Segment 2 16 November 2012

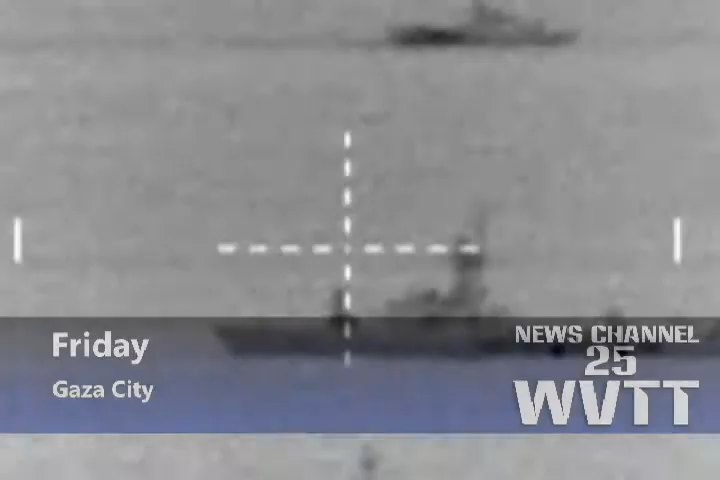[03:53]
The Navy is also aiming at targets along Gaza's shoreline.